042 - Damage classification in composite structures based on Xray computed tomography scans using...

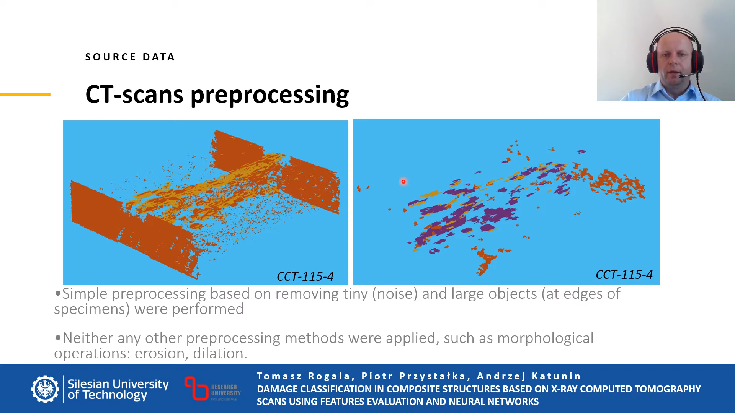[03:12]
tiny artifacts, and artifacts on the edges of the specimen. No special preprocessing methods were applied for this scan. Such images are the source data in our research. This slide shows selected objects representing different types of damage. On the left side, there is an object representing crack. In the middle, there is an example of the delamination. And on the right side, there is an object which is a result of high degradation process, where cracks and delaminations objects intersect themselves.
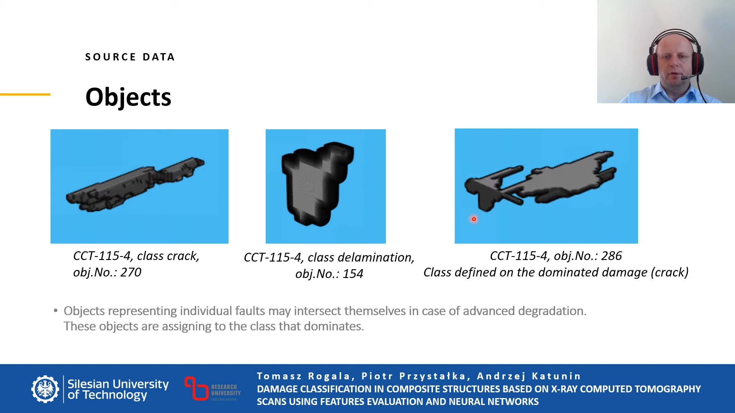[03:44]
These objects are assigning the class that dominates in its structure. Each object in the form of a crack and delamination damage were described by three-dimensional scalar features.
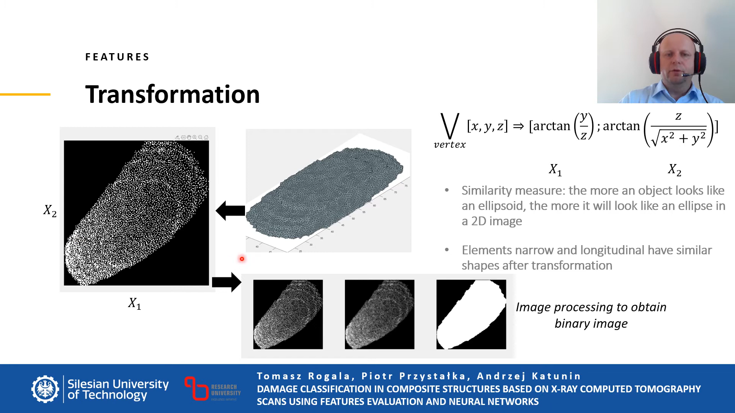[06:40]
After some additional image processing, a binary image is obtained, which is a two-dimensional image of a three-dimensional object. This slide shows examples of the transformation of three-dimensional object with different shape. It shows subsequent operations starting from equivalent ellipsoid, Boolean product operation, meshing image, and finally obtaining two-dimensional binary image.
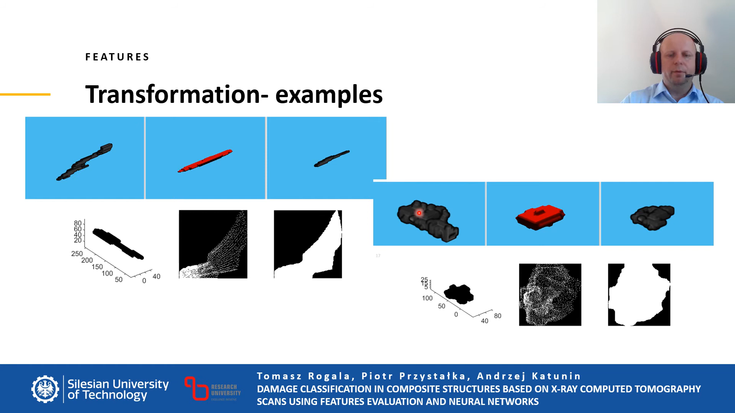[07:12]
Here we have one type of shape, and here we have quite another type of shape of analyzed object. Finally, for each two-dimensional image, additional 42 features were determined.